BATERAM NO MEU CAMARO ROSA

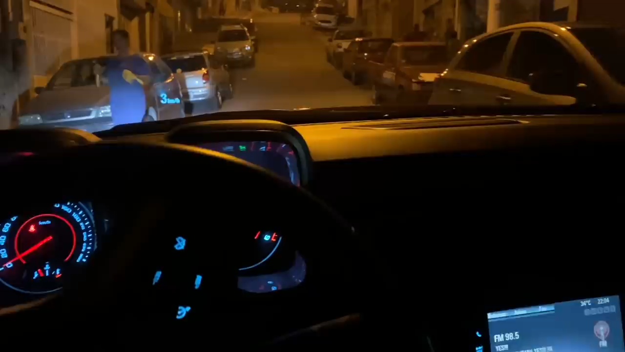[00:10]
Eu tava abrindo a porta do carro pra sair. Eu pensei, mano, morri. A pessoa acabou de bater o carro. Pior que essa pessoa tava na Casa Maromba, né? Bateu em dois carros. Bateu nesse carro aqui.
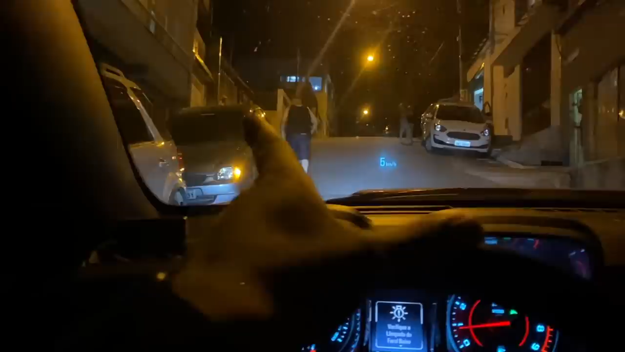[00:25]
Bateu no carro ali do vizinho. E pior que o vizinho é de...